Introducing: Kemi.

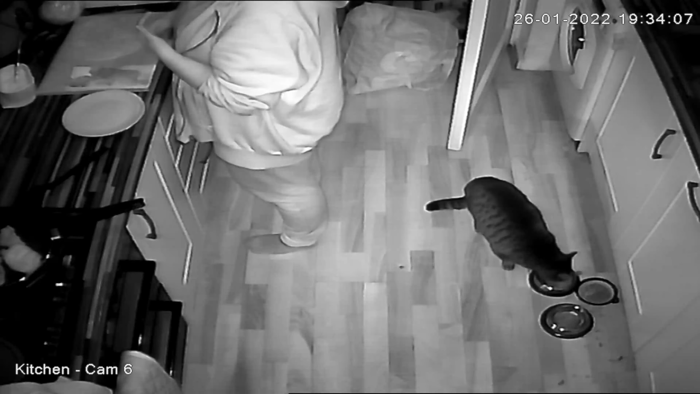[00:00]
So this is Kemi, a feral cat that turned up about 10 months ago and never left. She's currently eating and now trying to bury her food because she doesn't like to leave it uncovered unless she's completely finished. Usually she will just either finish it or just continue scratching at one of the cupboard doors. She'll have a look around and if she can't find anything, she'll just keep scratching. Here she's having a quick look around, can't find anything, decides to try and use a bowl, pulls it at herself, spills water, scares herself, runs away.